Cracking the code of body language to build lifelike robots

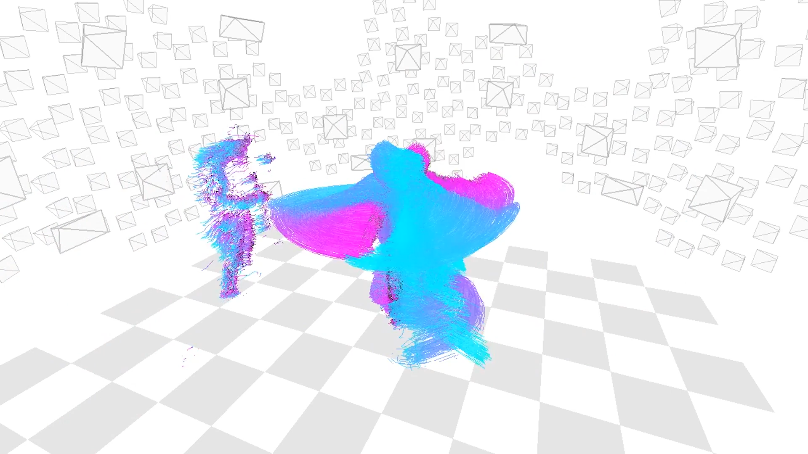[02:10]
This point cloud view is not only showing a bunch of tracking points, it's tracing the paths they could take while I'm moving around.